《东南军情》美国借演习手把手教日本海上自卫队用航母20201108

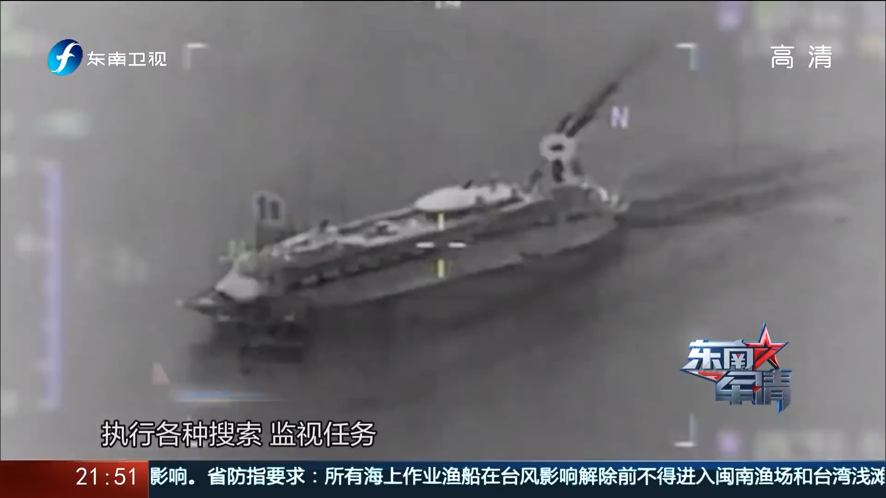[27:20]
搜索监视任务你其实看看这飞机性能就知道它搭载不同的载荷的话可以分别对水面目标甚至是水下的潜艇目标实施长航时的